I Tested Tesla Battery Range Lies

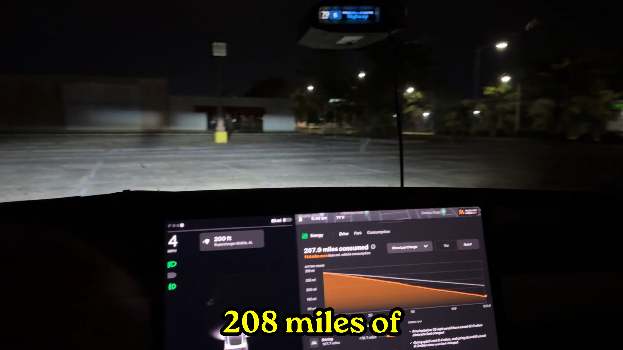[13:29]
208 miles of Rated range Honestly ridiculous Like just say that the car can go 150 miles I'll be happy